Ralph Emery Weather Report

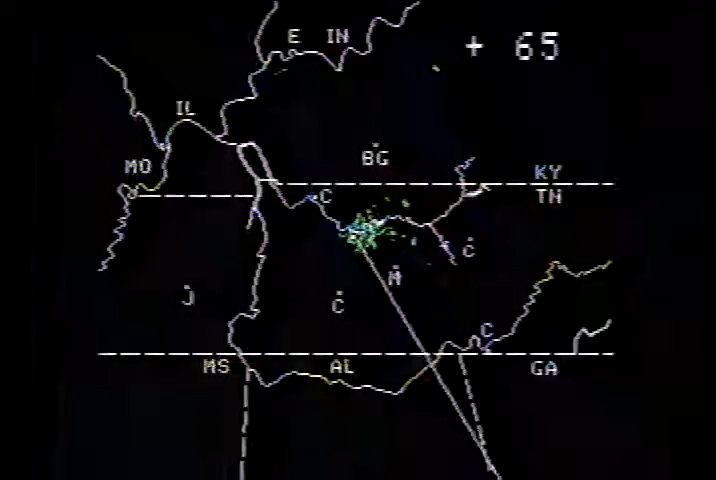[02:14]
Looking at the radar, we're scanning in a 160-mile radius. No precipitation indicated. 65 degrees here on the hill at WSMB.